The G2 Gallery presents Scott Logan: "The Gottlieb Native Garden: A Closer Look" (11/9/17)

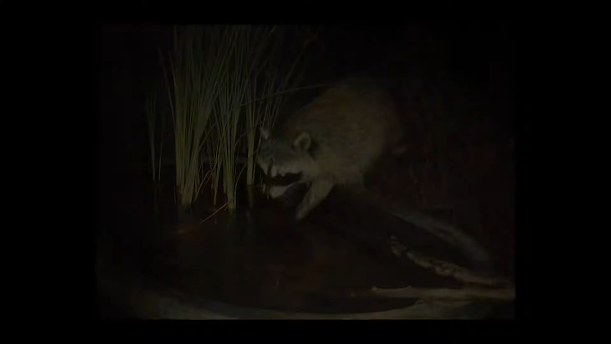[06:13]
Other ways that we're cataloging the species of animals in the garden are with remote cameras.